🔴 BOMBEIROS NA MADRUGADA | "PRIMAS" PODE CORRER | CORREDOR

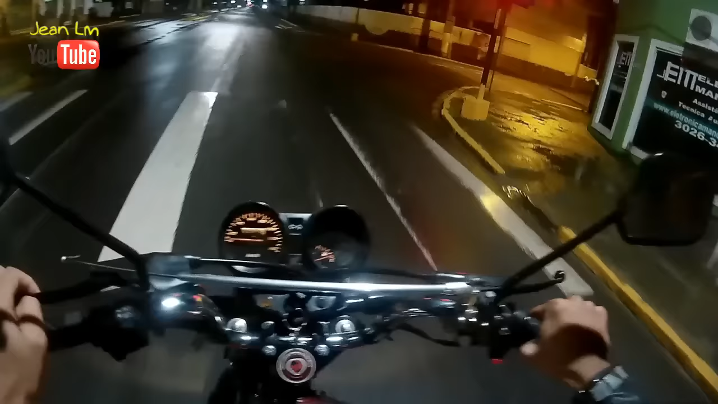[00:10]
Estamos indo ali na zona norte da cidade. E é isso aí, mano.
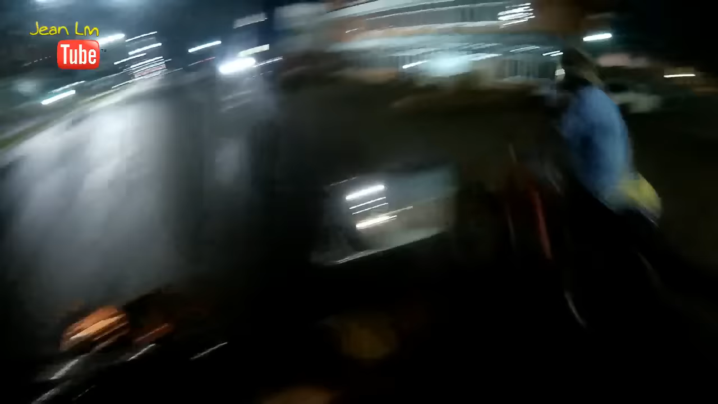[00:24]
Aqui é a garagem dos ônibus catarinense, ó.
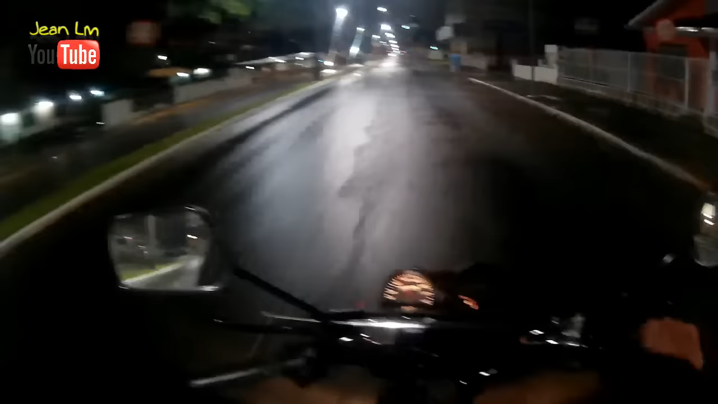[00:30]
Já tem viatura ali, já tá cheio de coisa, né? Vou passar aqui rapidinho, né? Ixi, deu B.O. por aí, hein, mano, ó. Bombeiro, ambulância, olha só. Ó. É, mano, acho que a coisa já começou a movimentar, hein?
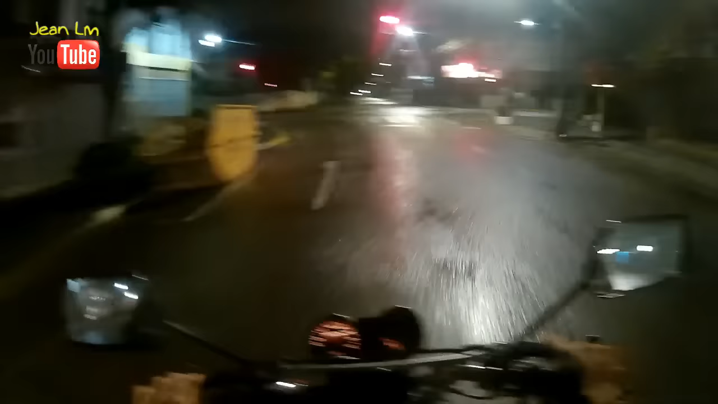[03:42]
Mano, agora fiquei meio assim, aquele bombeiro ali, hein? Caminhão do bombeiro, ambulância. Ixi, mano, deve ter agravado alguma coisa aí pra frente aí. Um incêndio, alguma coisa grave aí, né?
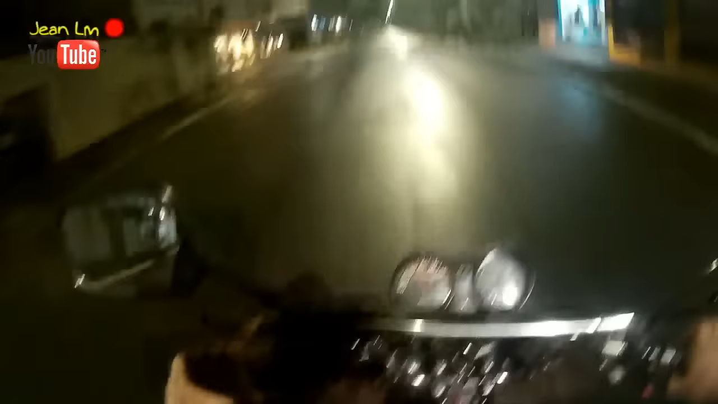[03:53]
Putz, mano, eu tô sentindo a calça gelada, sinal que já encharcou tudo. Sem endereço, sem telefone. Aqui, ó. Mesmo esqueminha de sempre. Na cautela.